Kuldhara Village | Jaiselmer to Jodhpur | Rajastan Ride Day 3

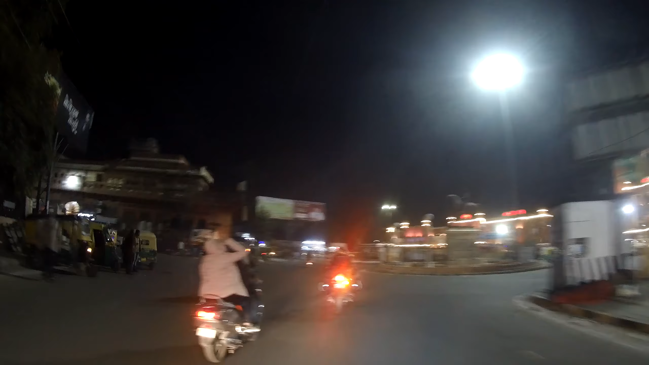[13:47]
और यहाँ से हमें जाना है लेफ्ट। आई लव सन सिटी लिखा हुआ है।
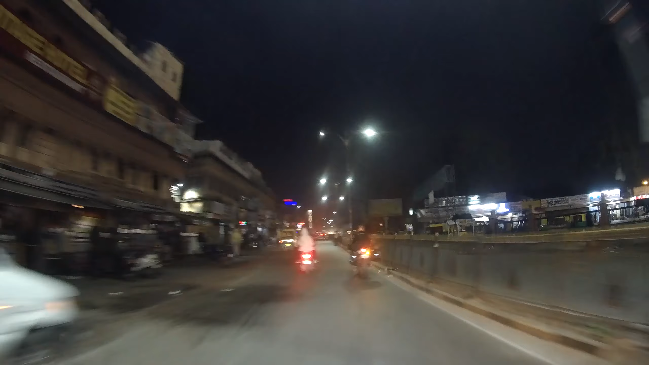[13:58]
सो हमारा होटल आ चुका है।